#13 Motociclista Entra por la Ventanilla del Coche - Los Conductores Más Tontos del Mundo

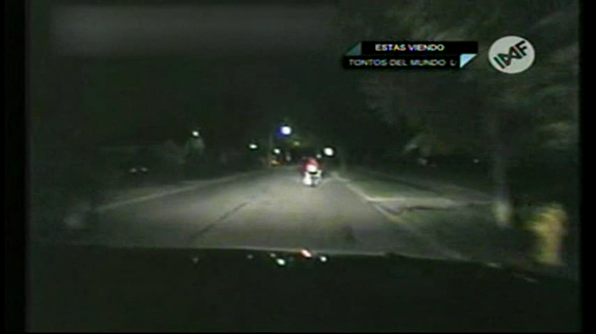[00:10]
Se estrelló contra un auto Un solo auto allí ¡Bum! Y él lo embiste El GPS dice que continúe derecho Juraría que hay un auto Juraría que hay un auto